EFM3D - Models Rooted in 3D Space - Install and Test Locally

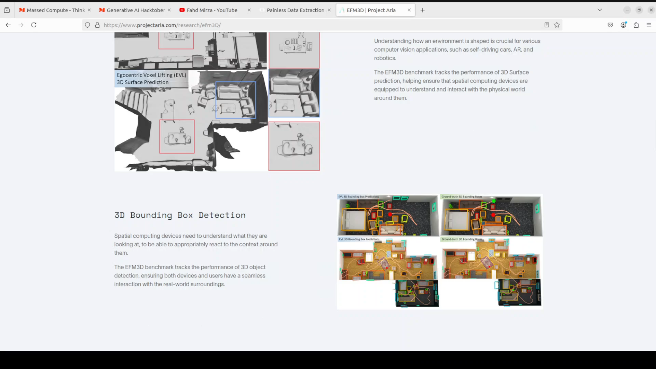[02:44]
one where it is doing the bounding box detection on the right hand side and
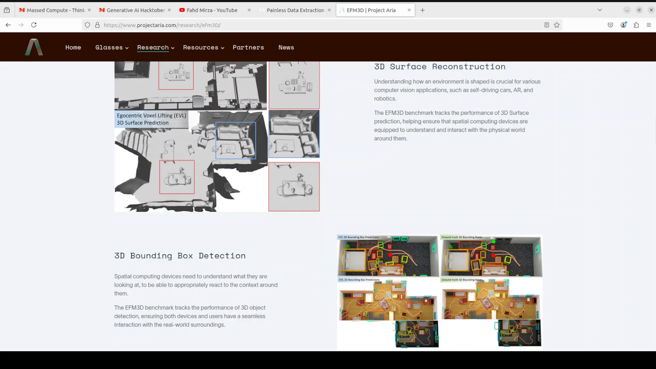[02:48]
above it is doing the 3d surface reconstruction they have
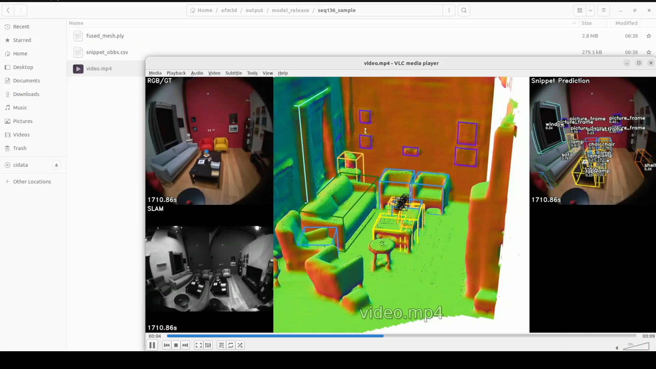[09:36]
and there you go you see on the left hand side we have this scene and then it has created a
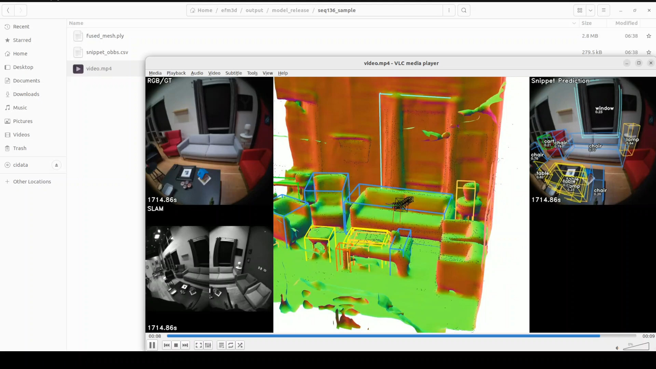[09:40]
3d scene out of it let me play it again let me just move it tad bit here there you go
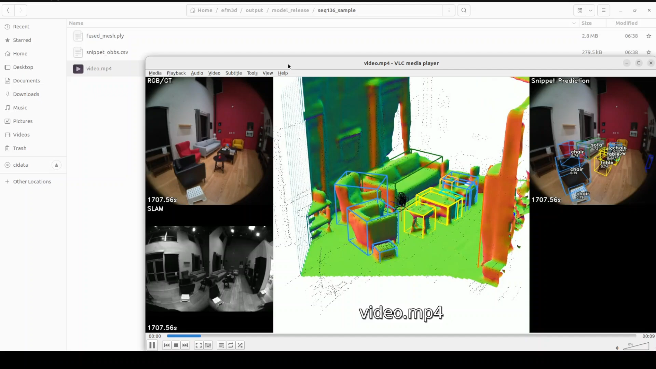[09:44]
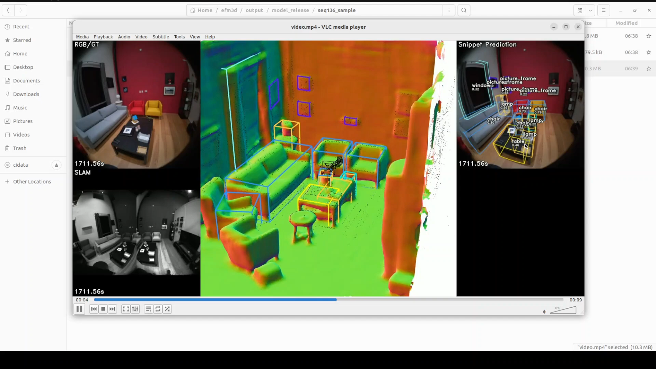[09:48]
all the bounded boxes are here on the right hand side this is a snippet prediction how good is that really really cool stuff
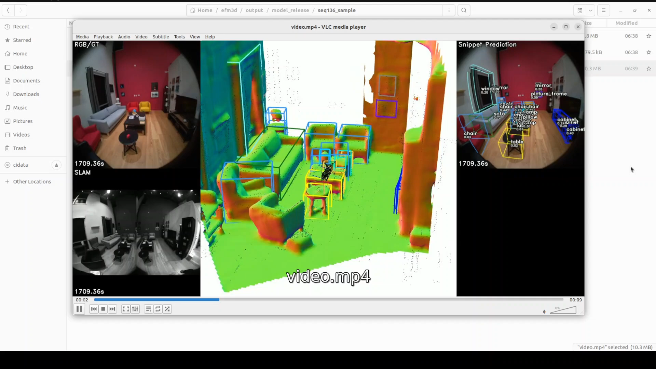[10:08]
which is the chair which is a cabinet it is moving through the camera as it moving both on the left and right let's have a quick look finally you see at the right hand side it is detecting everything as it moves through it the whole space